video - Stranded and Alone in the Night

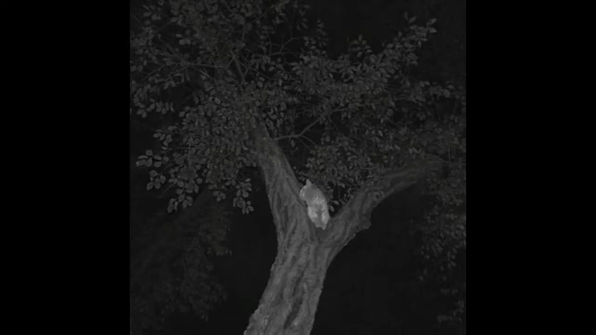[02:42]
Tree climbing was an early pursuit, although it took a while for him to figure out how to return to Earth. We've gleaned a few lessons from our life with this little fuzzy white kitty.